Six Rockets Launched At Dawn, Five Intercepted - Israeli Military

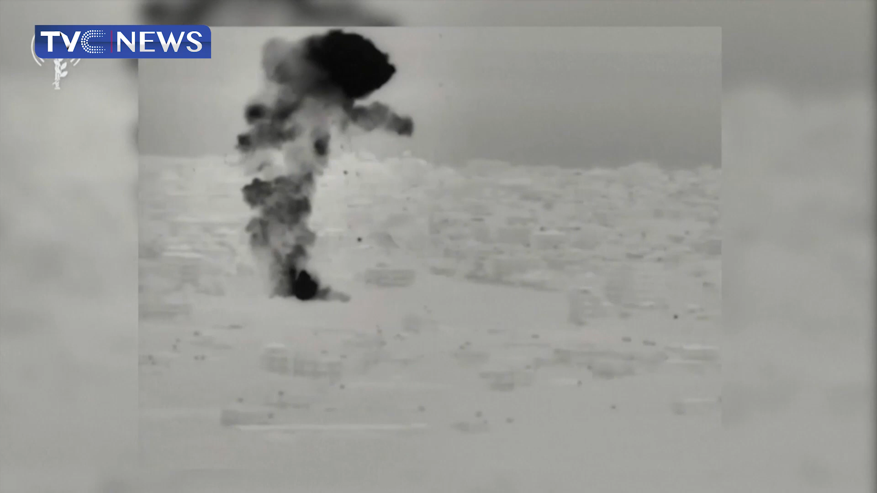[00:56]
That's Israeli warplanes hit, which would have been described as two Hamas militant signs.
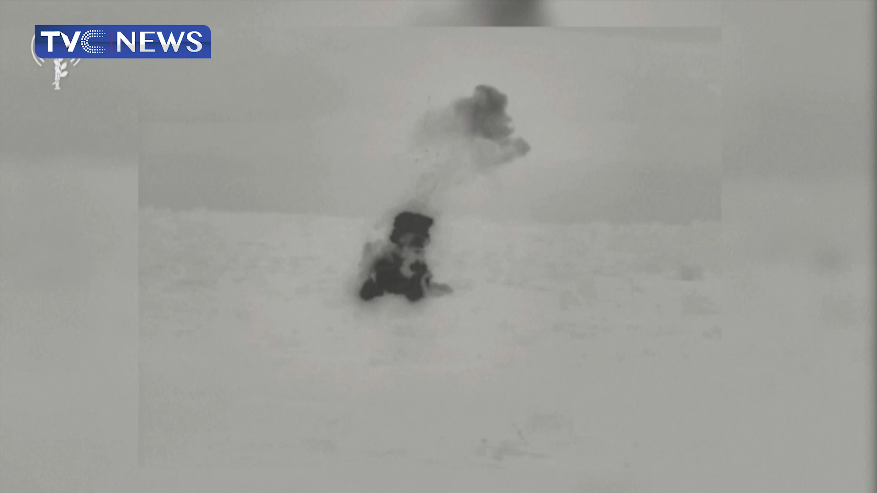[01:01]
The exchange follows an Israeli raid in Nablus in the occupied West Bank on Wednesday, which killed 11 Palestinians. Israeli forces had allegedly entered the city of Nablus for what